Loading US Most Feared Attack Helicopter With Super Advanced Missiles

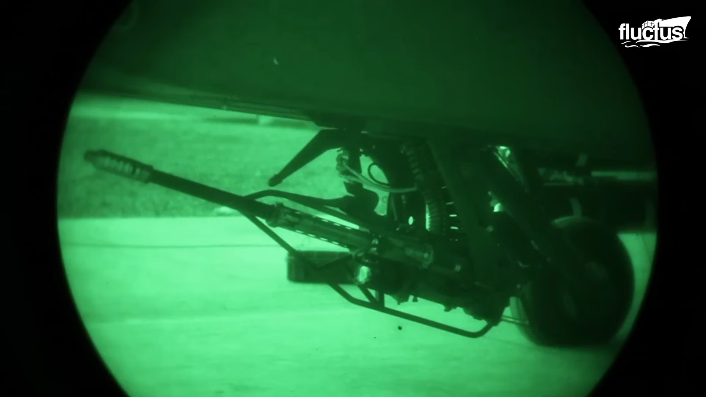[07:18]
Located in between the main landing gear right under the helicopter's fuselage system.